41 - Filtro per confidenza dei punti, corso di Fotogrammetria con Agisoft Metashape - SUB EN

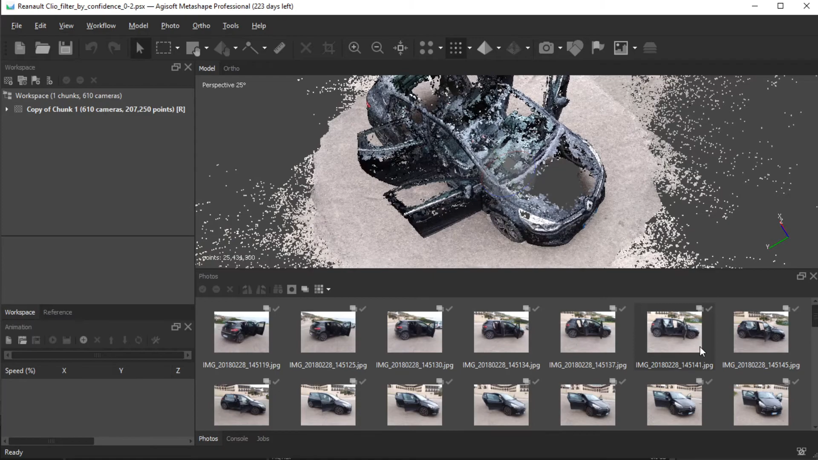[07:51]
gps però sicuramente offre tutta quella
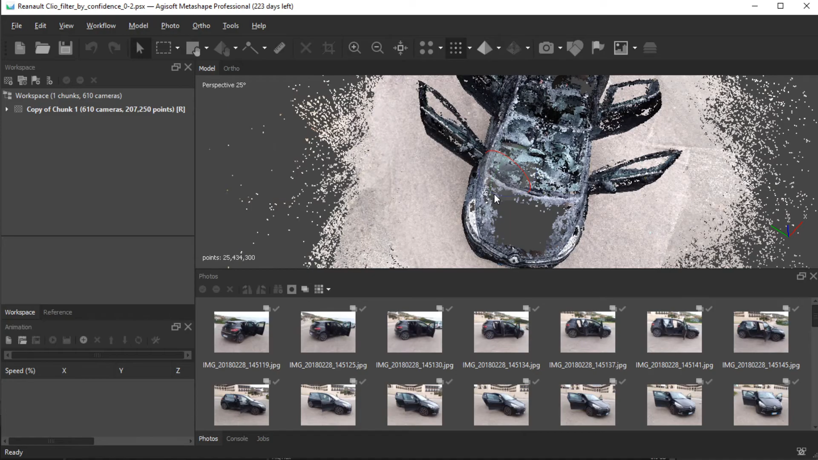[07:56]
parte di dettaglio e di contorno diciamo anche
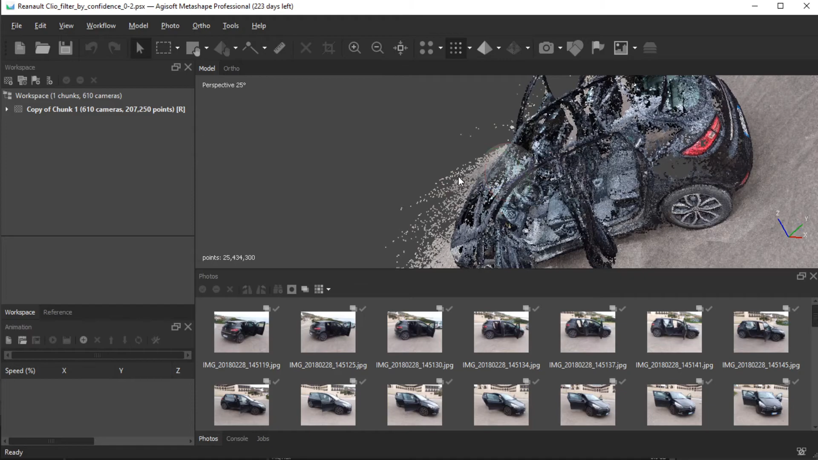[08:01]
abbastanza buona al fine di una ricostruzione magari con un software
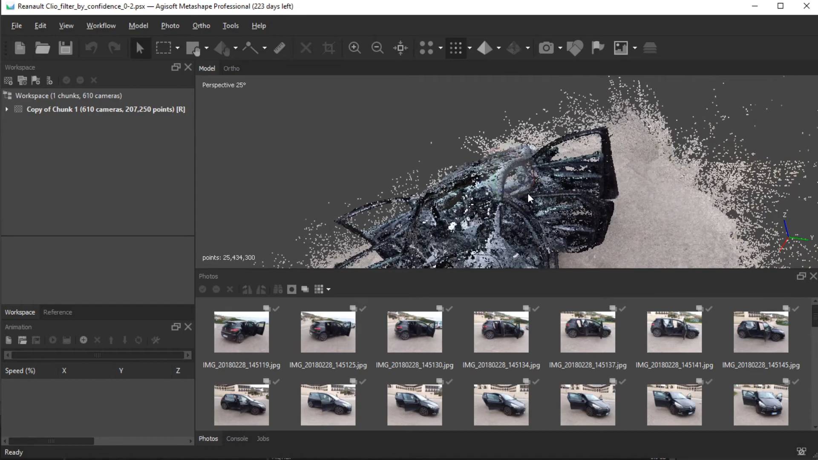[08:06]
3d che vada a completare diciamo questi contorni con delle superfici